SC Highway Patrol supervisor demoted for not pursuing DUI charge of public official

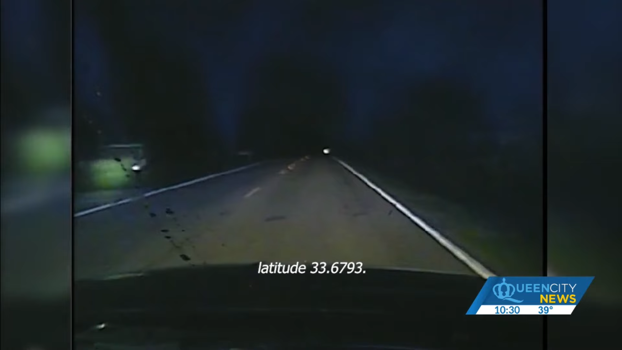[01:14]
The lawyer was responding to the area of Bloomville Road in Davenport Drive in reference to a welfare check.
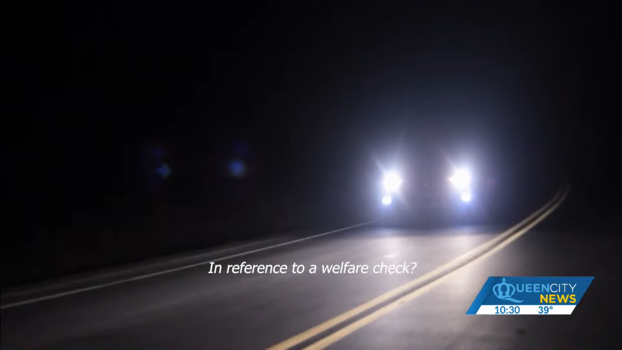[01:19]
It was called in by iPhone detection. Unknown name of your driver at the time.
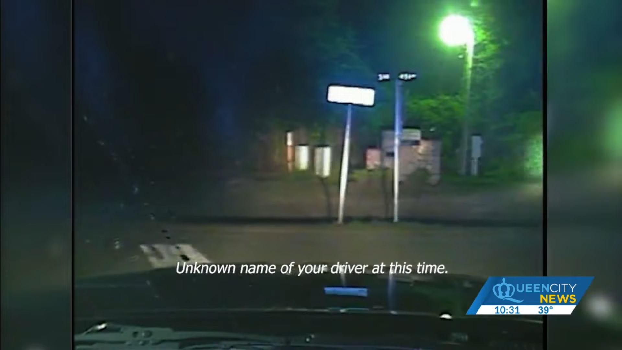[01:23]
They were not getting an answer. Just before 1.30 in the morning. I'm trying, my man. I'm trying.
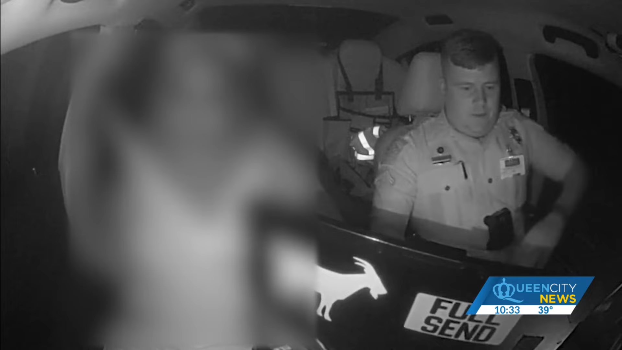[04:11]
The video shows the trooper knew instantly who they were about to deal with.